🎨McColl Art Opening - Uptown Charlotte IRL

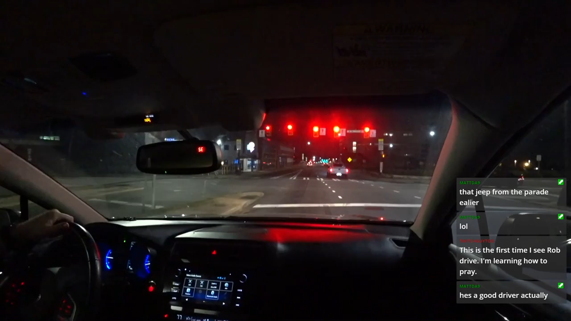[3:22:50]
To turn left on Caldwell. I should honk my horn too. Should I honk my horn?